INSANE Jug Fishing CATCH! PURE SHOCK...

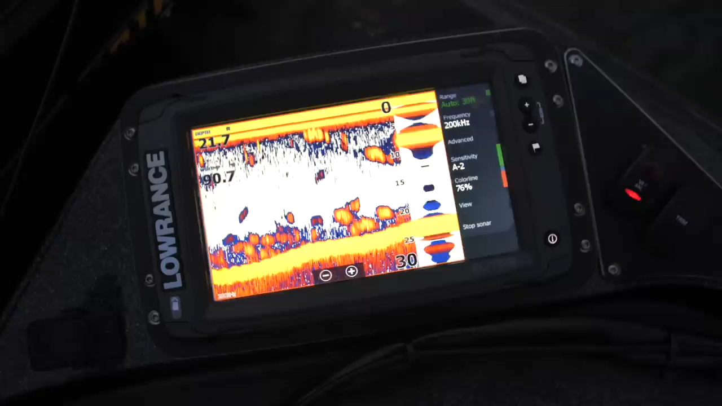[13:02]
Yeah. Are those fish? Those are fish. And we have the dangler. Guys, this one just went down.
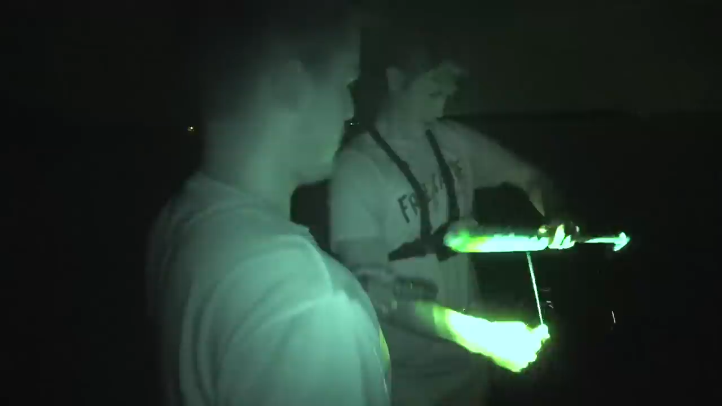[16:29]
Oh, gosh. Yeah, that's definitely a fish. Oh, dude, that's a good one.
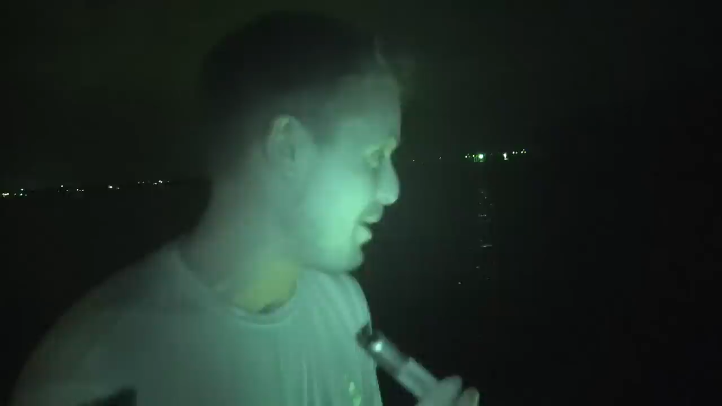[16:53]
Hold that. I said I'll cry if we caught one like that. Dude, this is a giant.
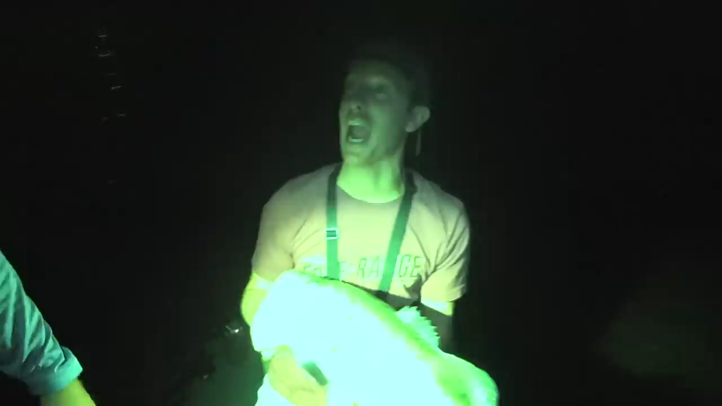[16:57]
That's a 10 pounder, bro. Oh my God. My God.
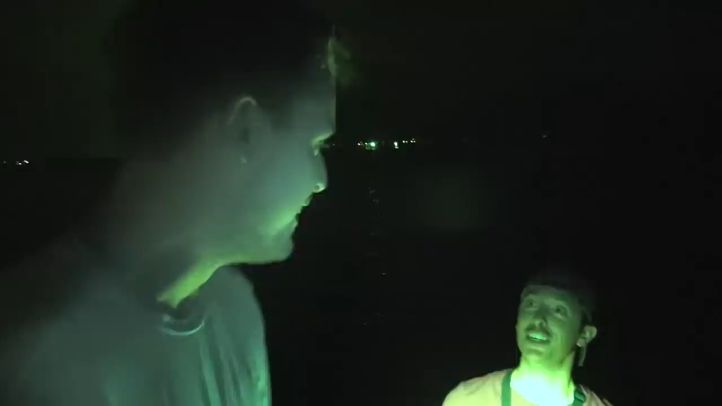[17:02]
Shut up. Rackley, no way that just happened. That's a 10.
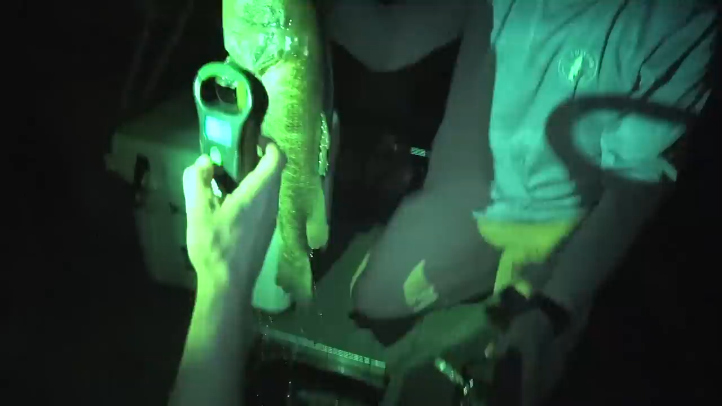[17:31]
Oh my gosh, that's dude, huge. That is a hammer. Yeah, that's a nine pounder at least. I think so.
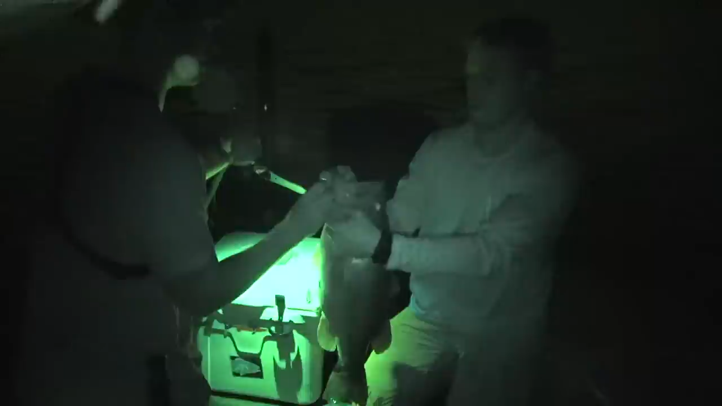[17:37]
921. Dude, it just feels 919, heavy. 919. 919 is what it locked in as.